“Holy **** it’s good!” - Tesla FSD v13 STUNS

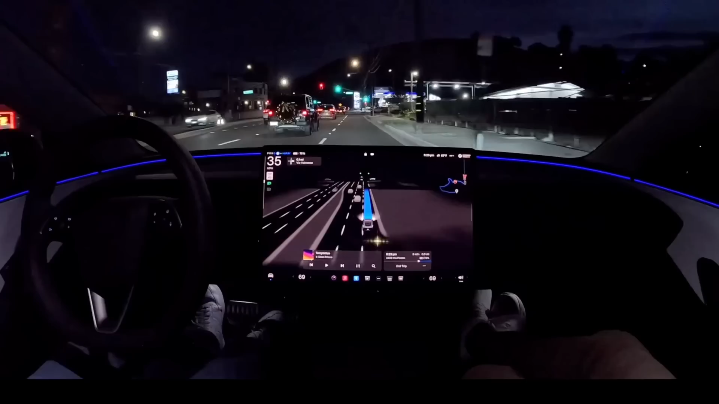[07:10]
Yeah. Very nice. Nice. Okay. Sharp right turn. Very good. Very nice.